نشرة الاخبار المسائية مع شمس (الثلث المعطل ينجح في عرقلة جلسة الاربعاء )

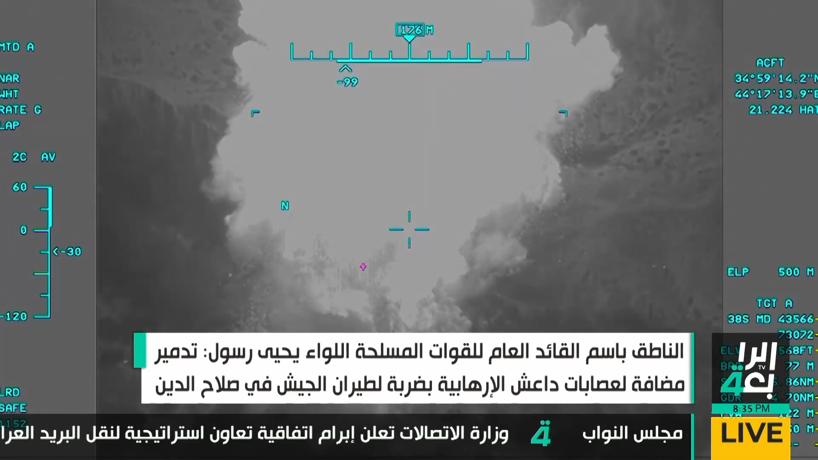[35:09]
مضافة لعصابات داعش الإرهابية خلال تنفيذ واجب استطلاع
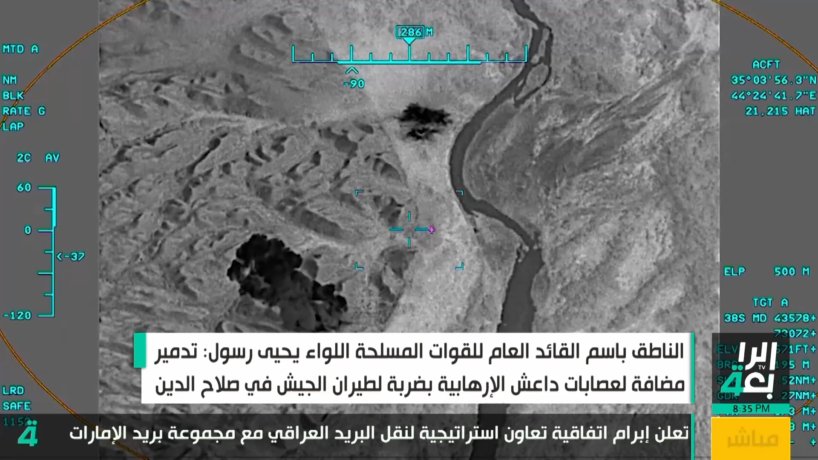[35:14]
مسلح وبحث وتفتيش ضمن قاطع قيادة عمليات سلاح الدين